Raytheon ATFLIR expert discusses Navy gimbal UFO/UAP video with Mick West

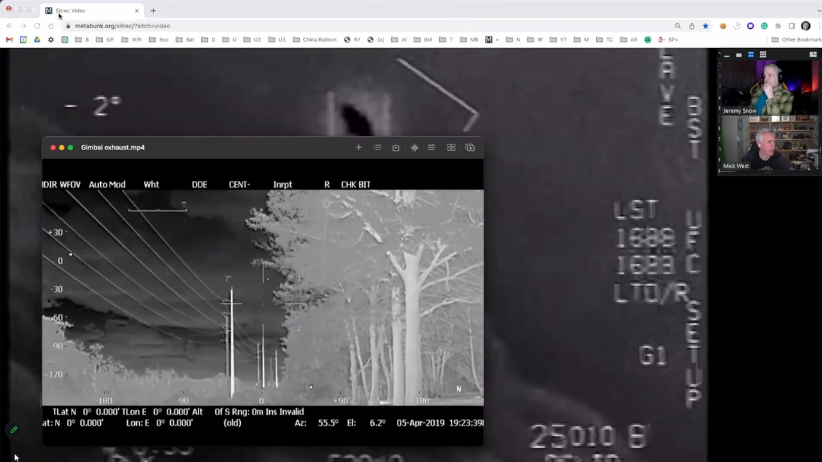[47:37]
Yeah, there we go. The stab one was the stabilized version of this image. Okay. Bring this one up so you can see the full thing. Great.
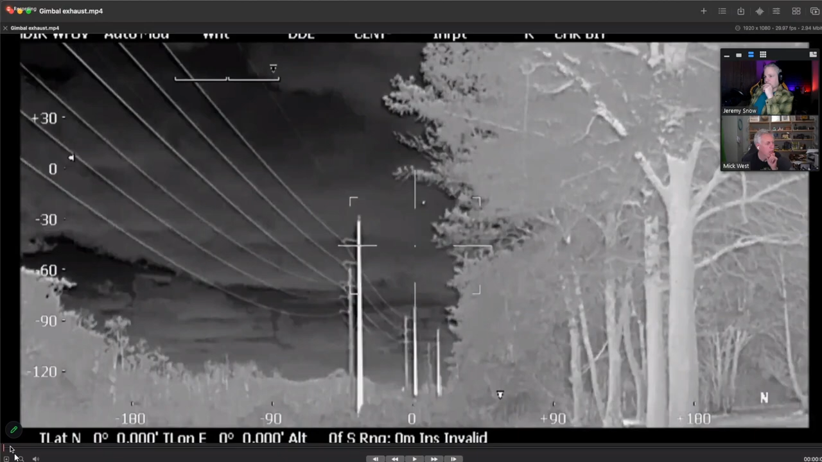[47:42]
So I think it's starting out. I think it's starting out in white hot, and then it switches to black hot.
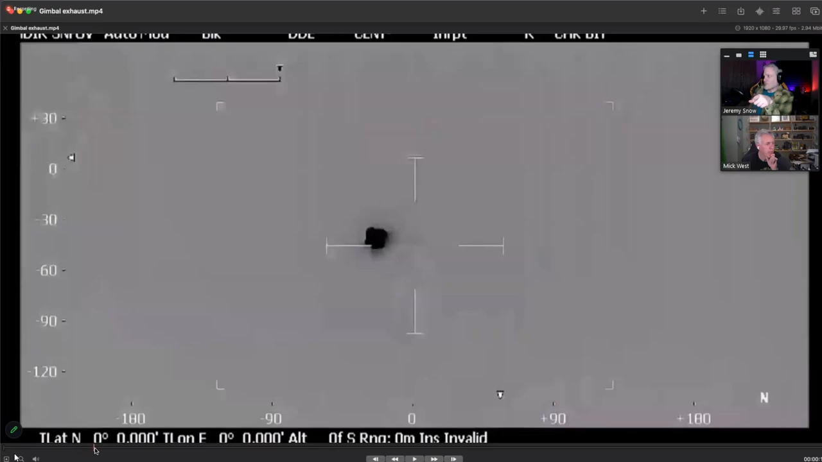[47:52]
Okay, go to before that where you can still see the trees and stuff. Okay. Yeah, it's in white hot here. Okay, and let's... So, like, I guess this is in focus, if that's the type of thing you're looking at. The trees are not. This is like a power line, I think.
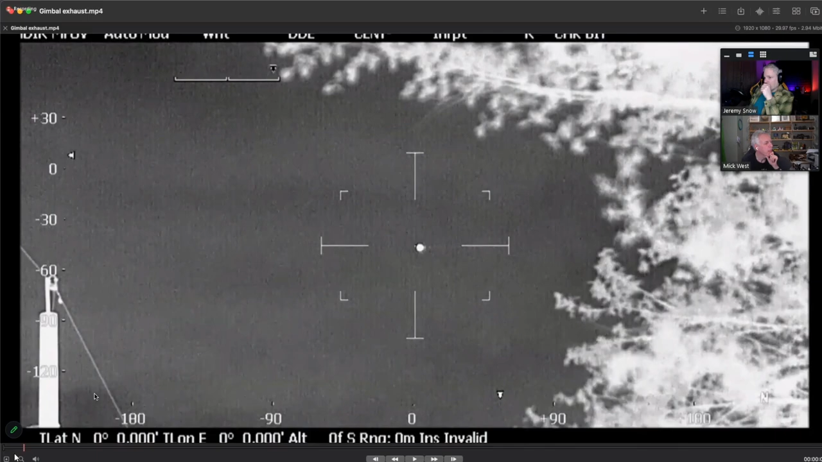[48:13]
Yeah. Oops, let's see. That's a zoom in. Yeah, because he zooms. Yeah, so he's right at the start here.
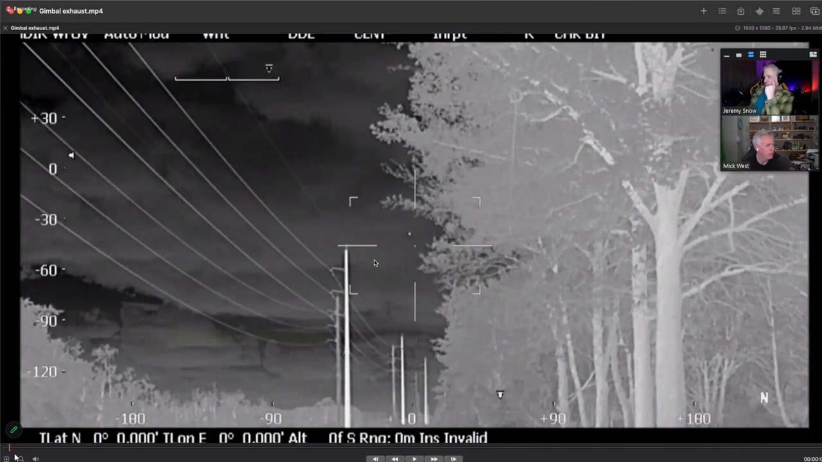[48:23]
As a couple of power poles, which are all in focus. So the focus is at least over there.
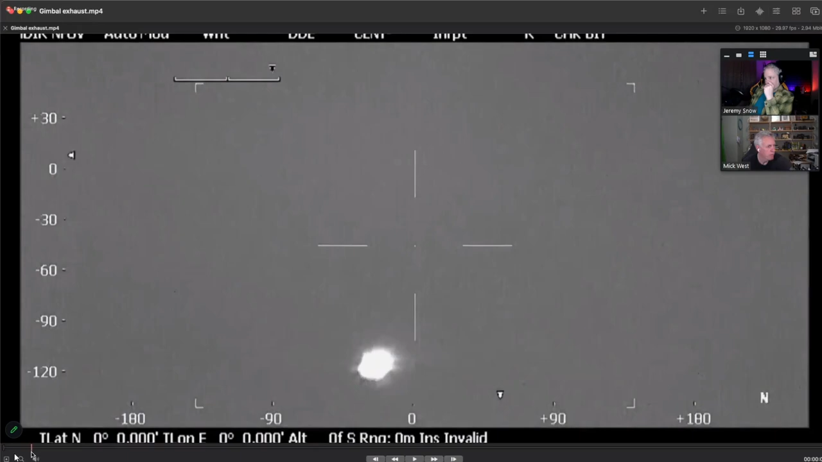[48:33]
But not incredibly. I mean, like when it switches to visible, then
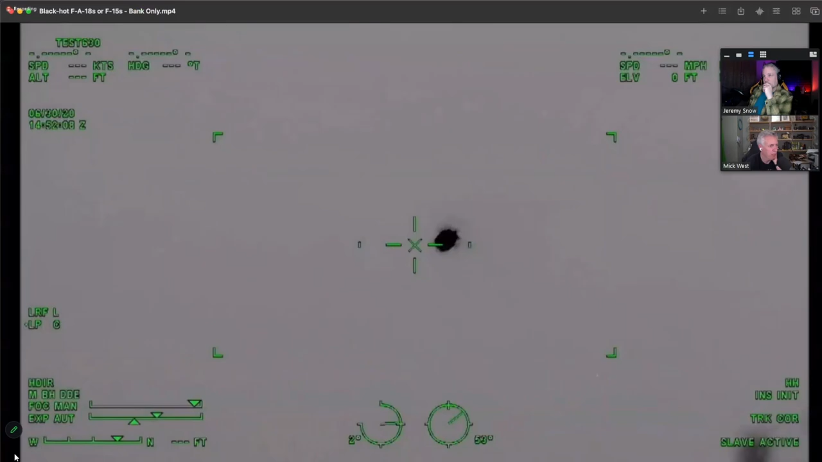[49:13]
and you're seeing it tail on at first. And you see it bank away. Mm-hmm. Now, this is kind of interesting for a couple of reasons, I think. Yeah, obviously, first of all, we're looking at the tailpipe of an object and we're only seeing the glare, and it pretty much covers the whole plane, which is, you know, what we're suggesting is going on in the gimbal video. Yeah, it's just weird in that instead of like a more of a blob like this, the other one is is kind of more defined and stays kind of defined.
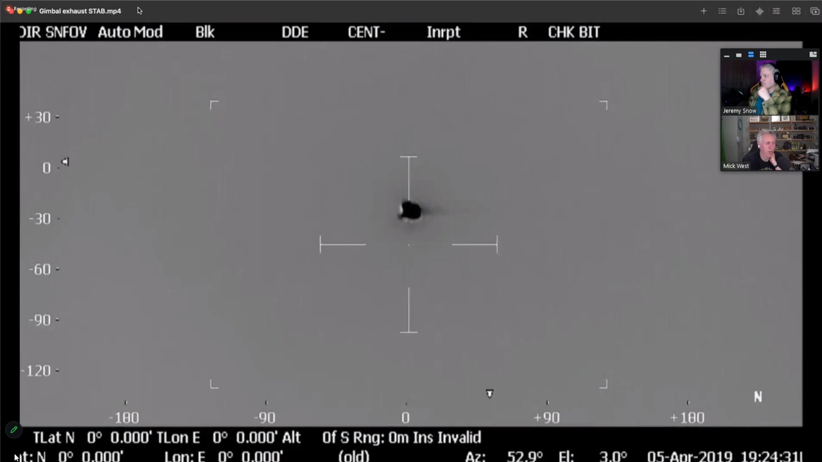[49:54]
Yeah. You got this stab one here, which then has the more blob-like thing, but it's just not rotating because it doesn't have the same type of gimbal mounted camera. And you go back to that ATFLIR system. Yeah, take a look at that F-15. This one here? Yeah. Okay. So I'll play it from the start again. You can tell me which bit you want to look at. By the way, that is an F-15. Okay. In case you need to know, that's an F-15. Yeah, that's good to know. So, I think what's interesting here is how the contrast changes.
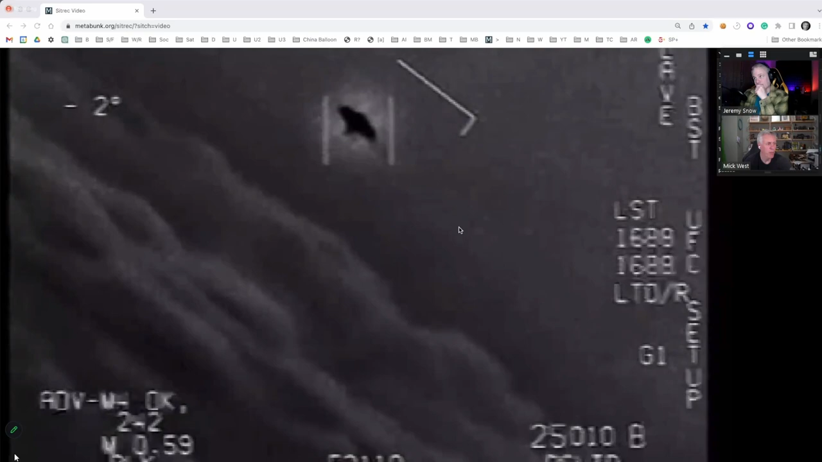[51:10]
And then, everything gets a lot darker as the contrast gets adjusted. So I'm wondering if that might, if you look at the gimbal video, is there anything about the contrast in the scene that makes it, maybe it's overexposing? This was taken at night. I know, which doesn't help because it would have been nice to at least get, see what the camera got as well. But yeah. And one thing I also didn't like, too, is this video is short. It's just, did they just cut it off?
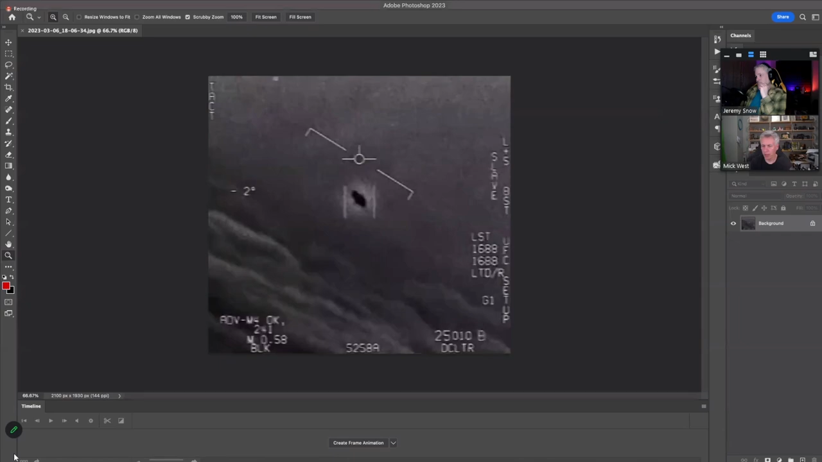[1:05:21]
here's one in Photoshop, and I bring the other one in and just drop it on top as another layer. And if I take this one and invert it, it turns out like that.
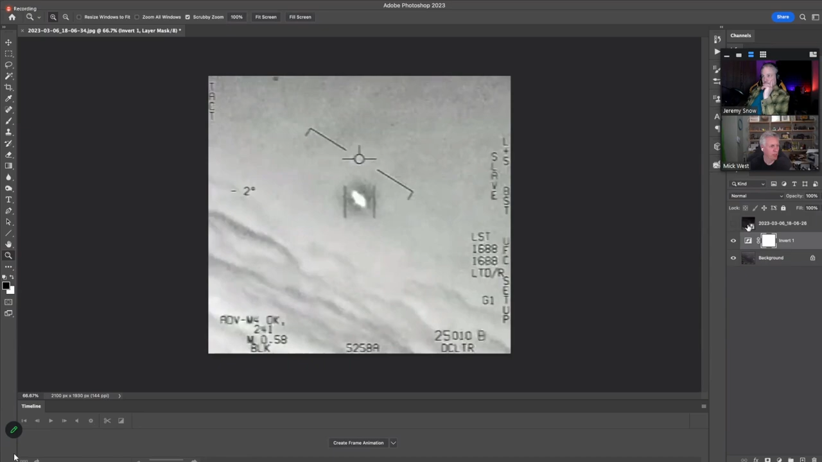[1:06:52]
Like, you can see just how. So this is what it is. This is the black. Yeah, black hot. Yep. This is inverted black hot and white hot. It's very different. It's like, you'd have to kind of change the brightness on this one quite a bit to get it to look anything like.
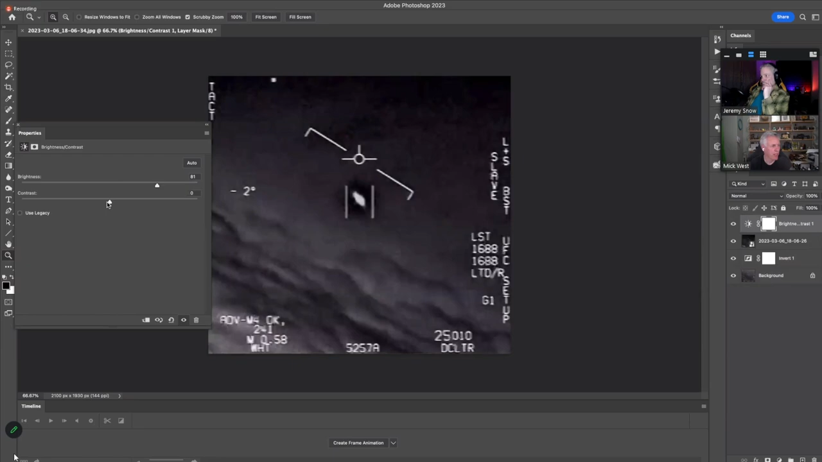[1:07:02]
I mean, you can't because the information is lost at this point, but it's interesting just how different they are. White hot.
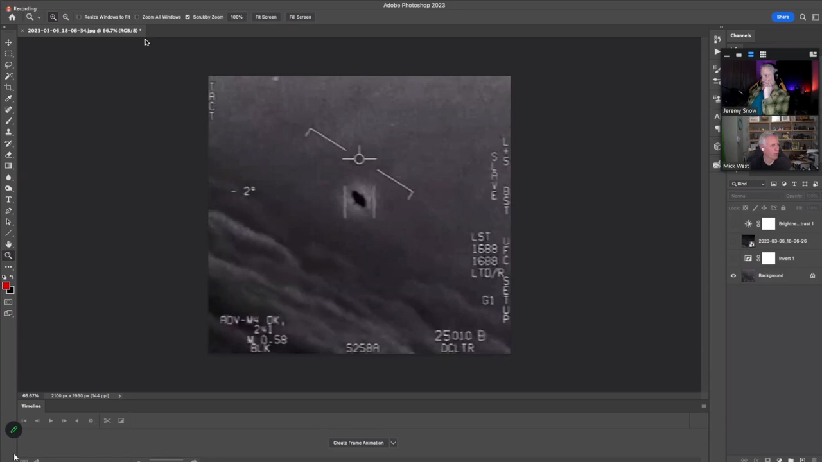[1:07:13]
All right. So I just want to check, like, someone asked me some questions. So you don't know about the distance measuring, like radar and stuff like that, because that would be a different system. Yeah, that would be a different one. And so unless that information is being passed to this display, this has no way to do that. Unless, it's using its laser to target it.